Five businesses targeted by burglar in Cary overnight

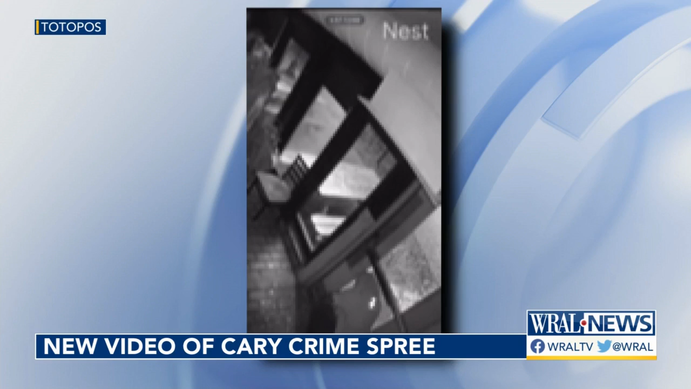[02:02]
Their security video shows the thief creep carefully through the shattered glass to get away before police arrived at the restaurant. It's definitely really scary because you feel totally exposed.